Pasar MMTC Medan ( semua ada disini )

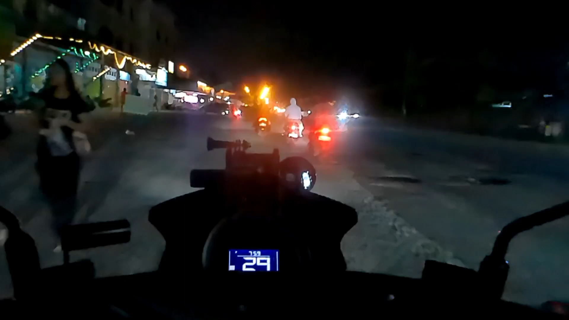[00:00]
Oke guys, kita masuk dari NNPC aja guys ya Kita lihat suasana malam minggu di NNPC guys Nah,
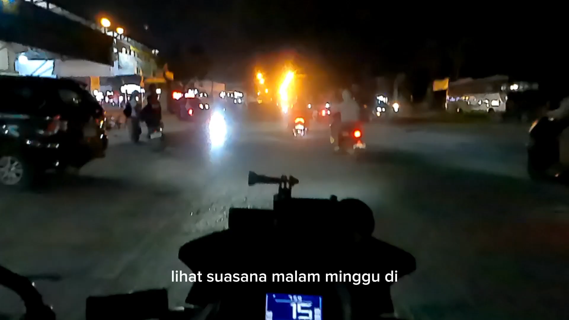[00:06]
kita masuk di loket NNPC guys Nah,
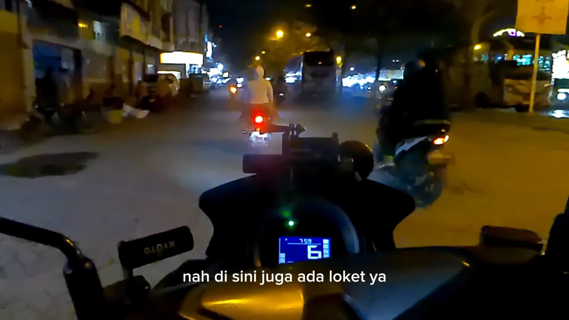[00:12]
disini juga ada loket ya Loket bus ya guys Jadi yang mau keluar kota ya Bisa dari sini juga nih Ini loketnya intra nih guys Nah, disini juga ada namanya Jimat ya guys 3M Kalau nggak salah nih serba 9.000 atau berapa ribu ya Terupas ya Lalu juga ada pasar malam ya guys Sebelah kanan kita ya Jadi
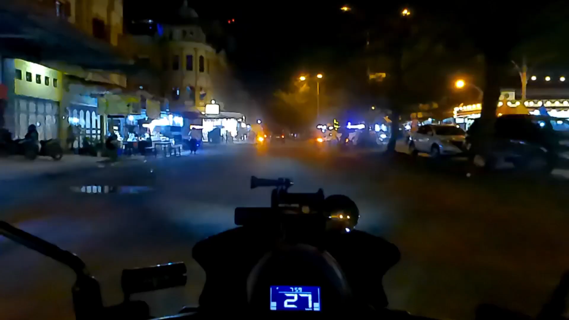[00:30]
seperti ini guys Suasana malam minggu di komplek NNPC ini guys Disini juga banyak jualan-jualan ya Fashion, accessories Mengkap disini guys Dan ada juga sualayan maju bersama ya disini ya Nah, sebelah kanan kita ini maju bersamanya guys Jadi yang mau belajar sualayan bisa diberi Disini guys
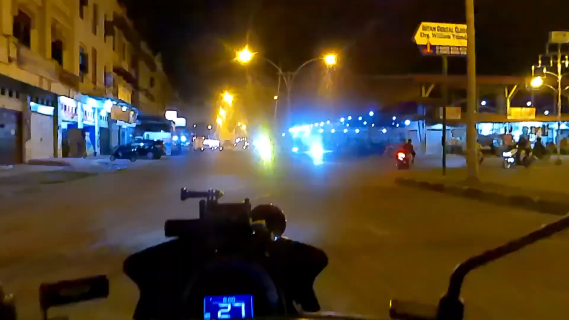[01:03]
Kalau pasar buahnya nih guys ya Sebelah kanan kita nih guys Pasar buahnya
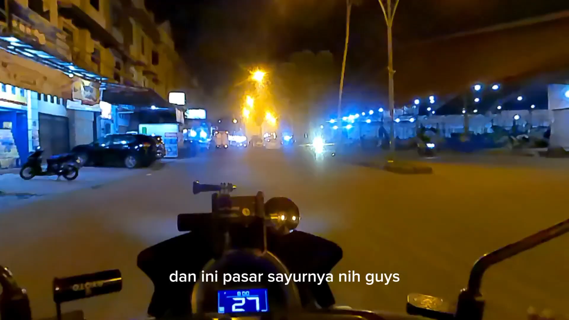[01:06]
Dan ini pasar sayurnya nih guys Tapi masih tutup mereka guys
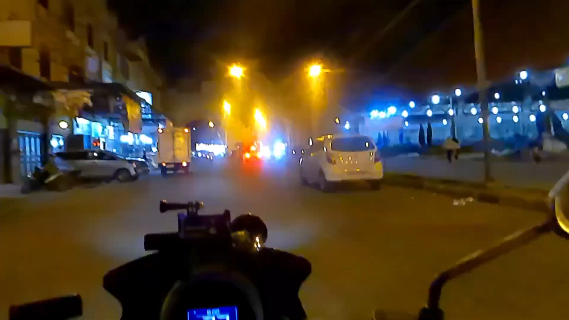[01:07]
Biasa tengah-tengah malam nanti guys Bukainya guys Nah,
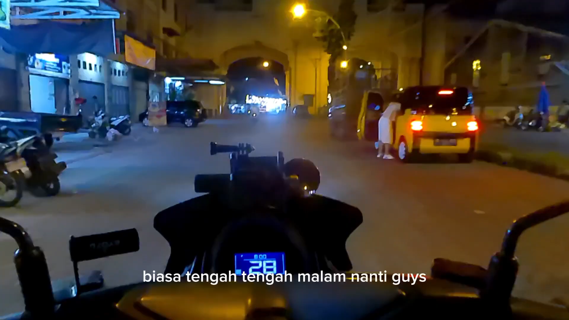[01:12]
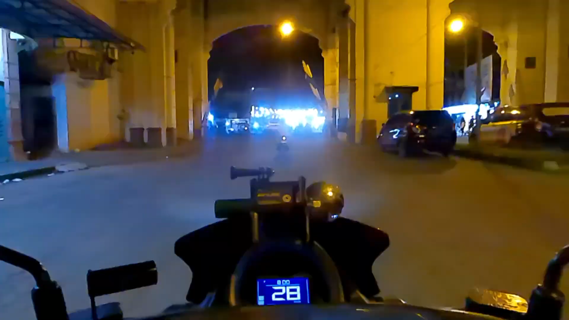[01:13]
kita sudah keluar nih guys Dari komplek NNPC ya Sekarang kita berada di jalan pancing nih guys Atau William Uslander
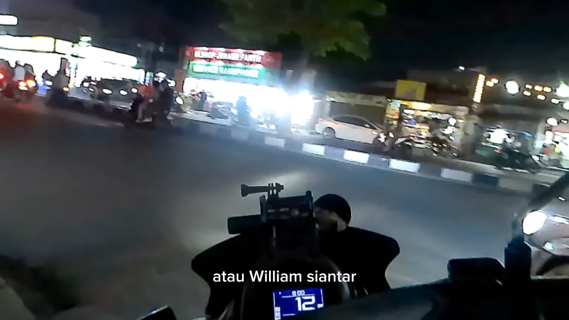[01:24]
Nah, seperti ini guys Suasana jalan
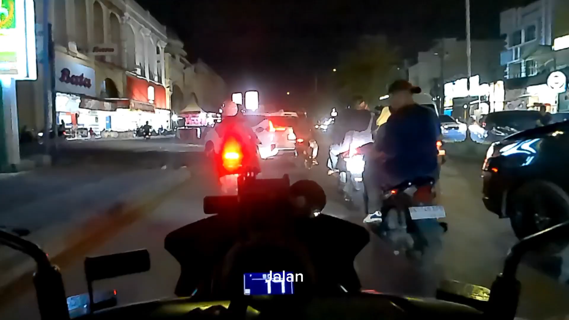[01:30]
Malam mingginya seperti ini guys Oke, kita sudah di depan sekolah aman ya Karena kita mau belok dari jalan Gorilla ya guys Nah,
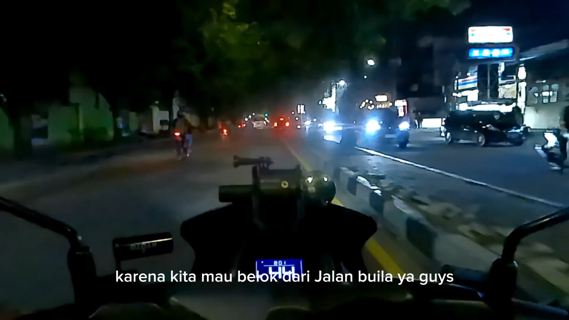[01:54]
ini guys Kita belok sini guys Tinggalkan lampu merah guys